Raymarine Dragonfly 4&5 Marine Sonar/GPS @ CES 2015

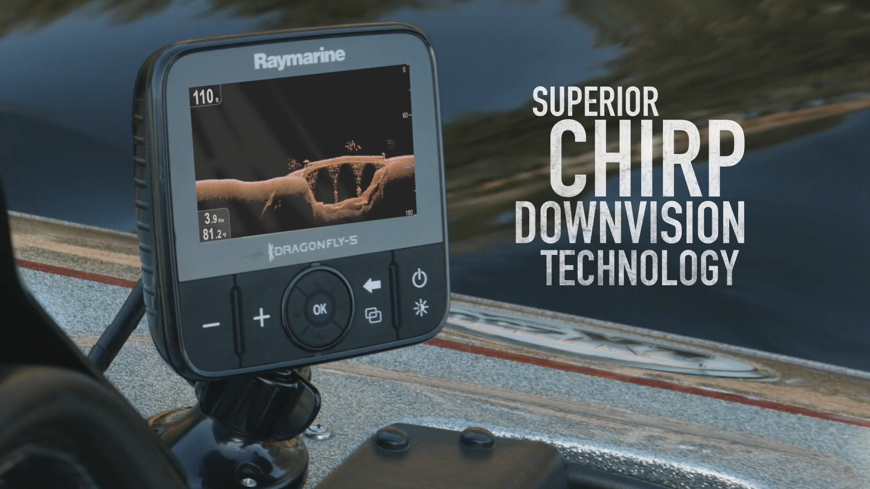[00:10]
On screen: water 81.2°F
We're delivering a whole new type of sonar to a larger audience.
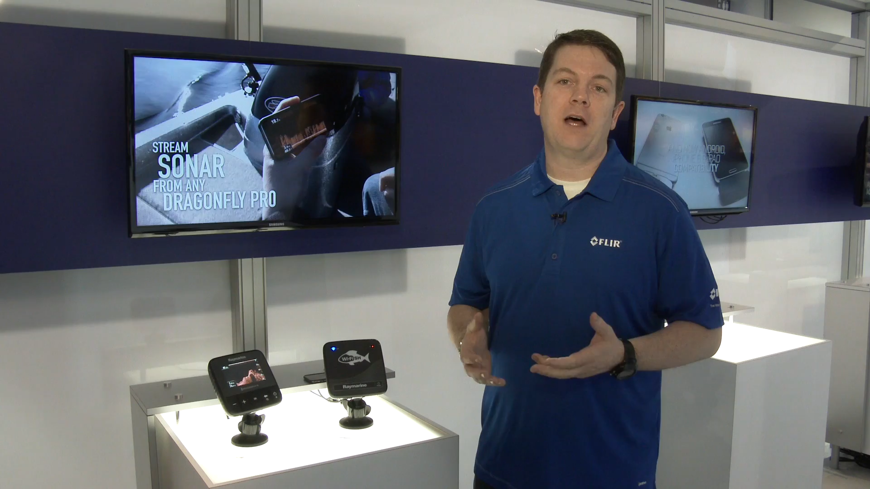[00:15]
One product we're really excited about in the new Dragonfly product line is the new Dragonfly 4DV.
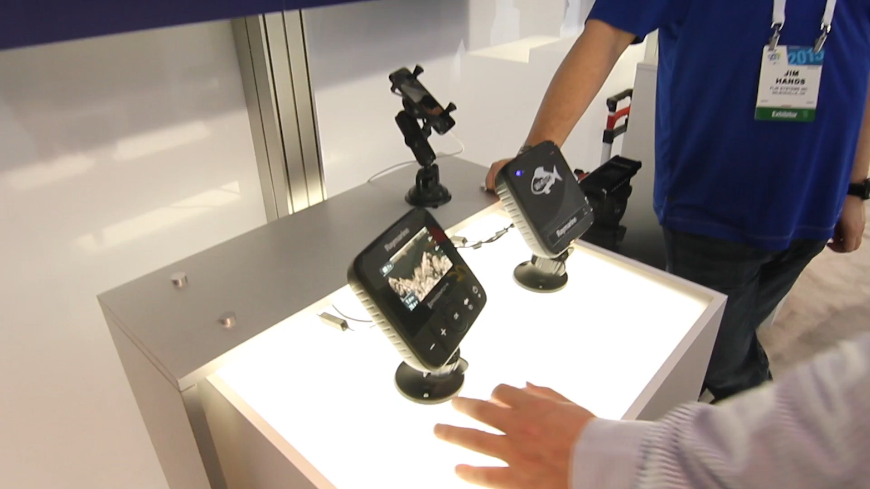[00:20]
The 4DV is the first chirp sonar for under $200.
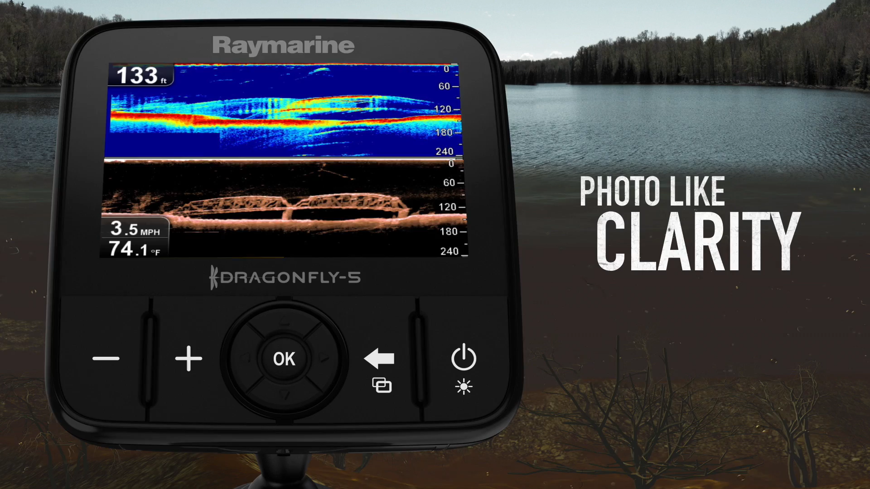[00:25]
On screen: depth 133 ft, water 74.1°F, speed 3.5 mph
At this price point anglers can now access super high resolution photo-like images of fish and structure. Just an incredible product. It also has some other great features and optically bonded display so it will never
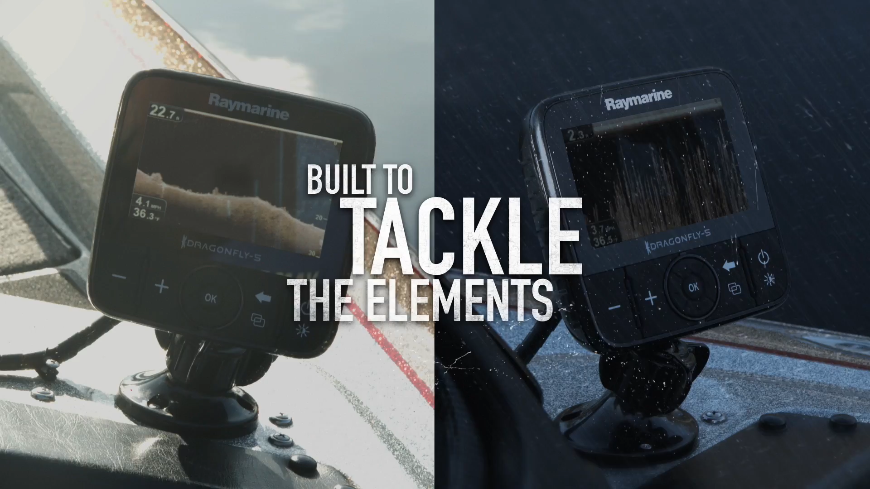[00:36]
fog up and it's super bright and has beautiful color in the bright sunlight. Along with the new Dragonfly models we're really excited to also debut our new Yfish wireless sonar.